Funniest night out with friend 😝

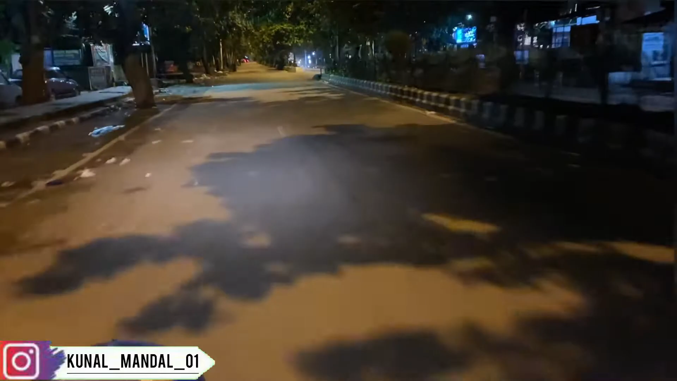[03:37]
भाई साहब दोपहर में आ जाओगे ना इस रोड पे, चलने तक की जगह नहीं मिलती। और आप देख लो एक बंदा नहीं चल रहा है यहाँ पे,